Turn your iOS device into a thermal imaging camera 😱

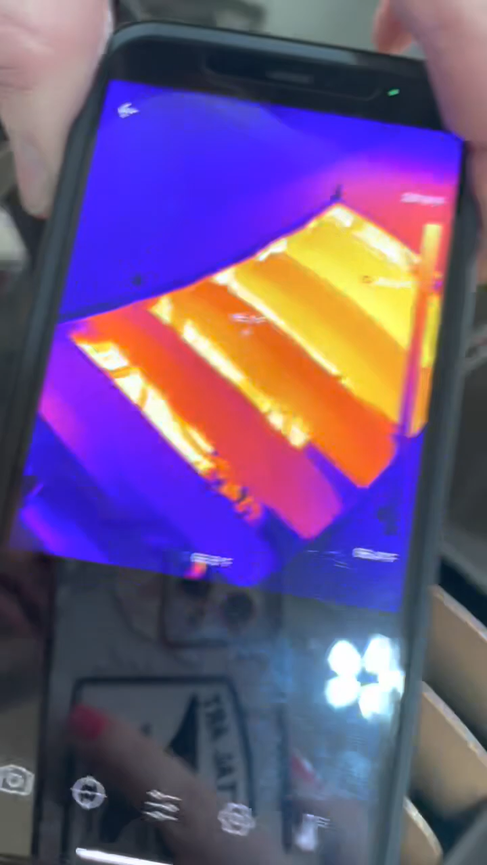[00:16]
Look how cool the the hood is compared to where the vents are. We'll pop the hood real quick.
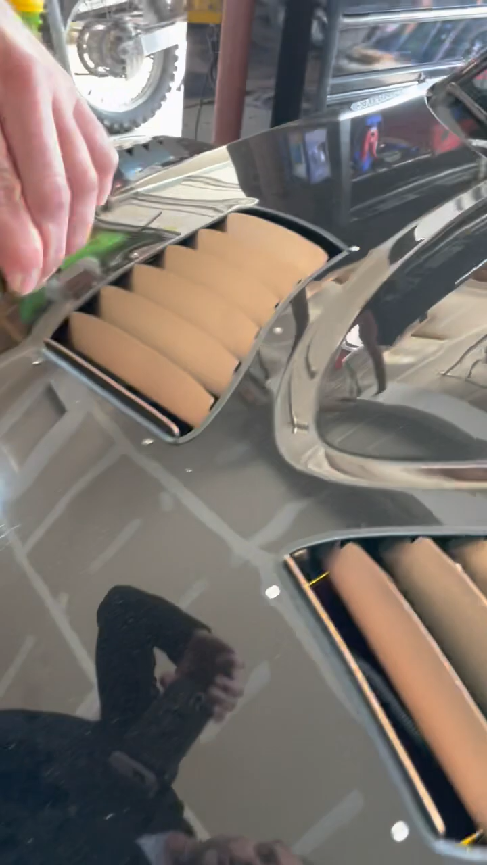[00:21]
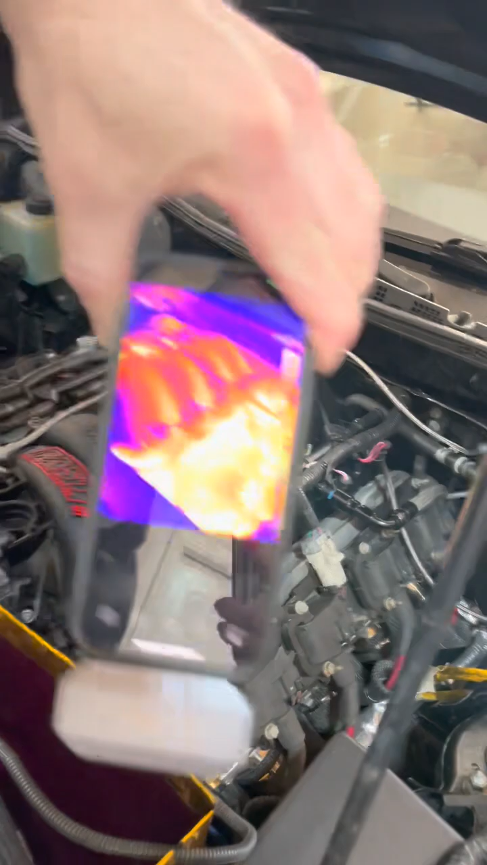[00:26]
Alright, look at the heat on the headers.
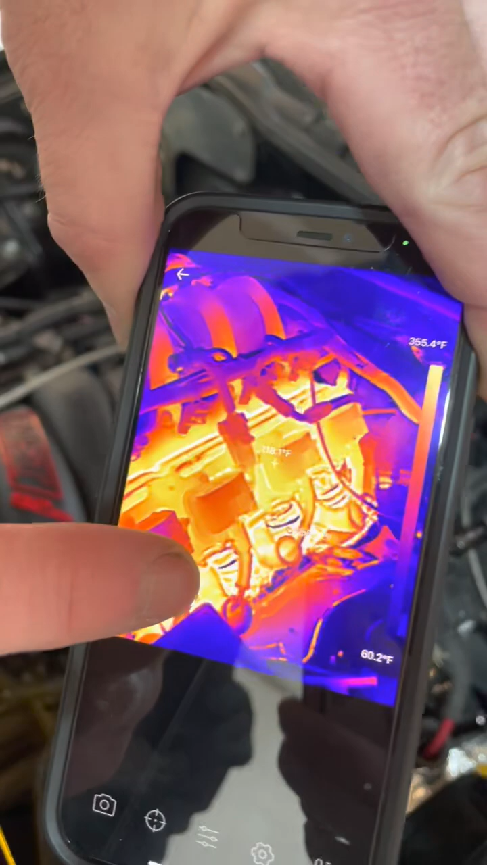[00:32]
On screen: scale top 355.4°F, scale bottom 60.2°F
So there's 354 degrees on the headers, 126 on the valve covers in between the coils.
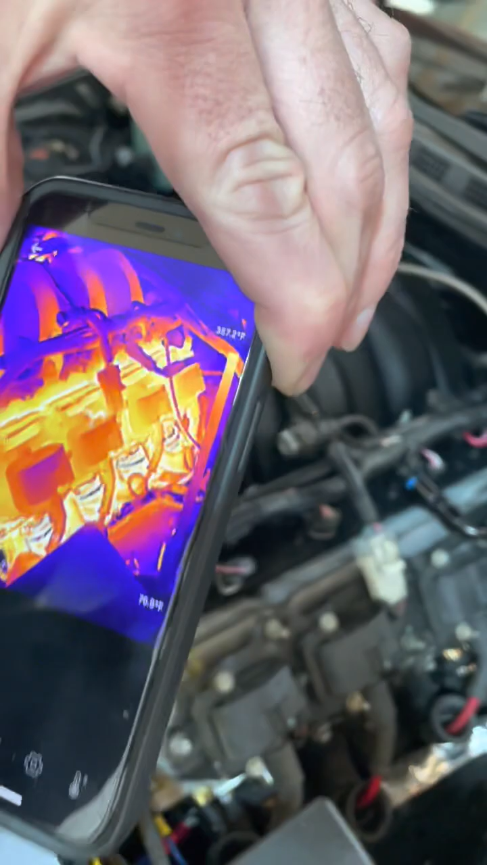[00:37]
You can see some of the heat now is coming through the intake.
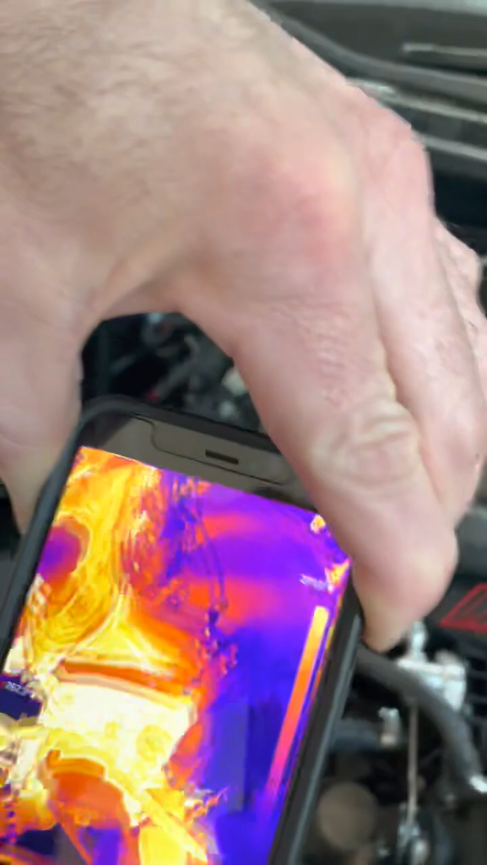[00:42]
Right here we've got the upper radiator hose. You can see that water is flowing through it.
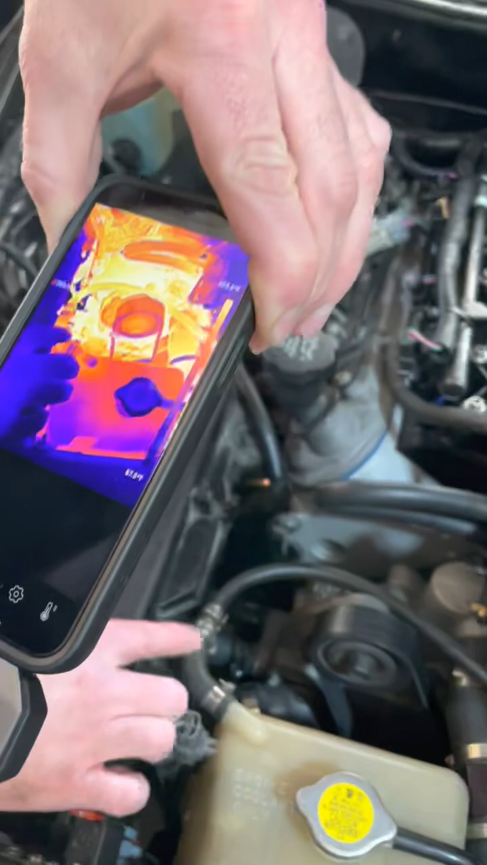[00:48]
And even the steam vent is working. It's filling the reservoir. And look at that.
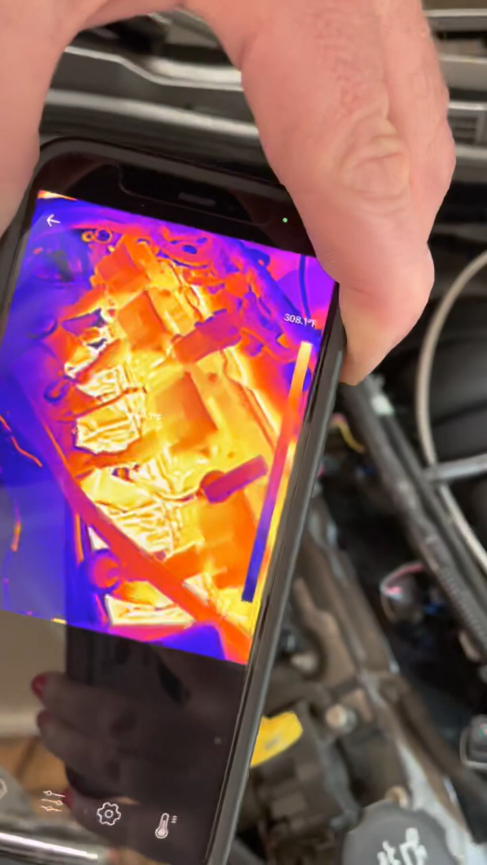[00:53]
It's got a lot of heat on the headers and the valve covers in there. TC002. It's an awesome cool hat.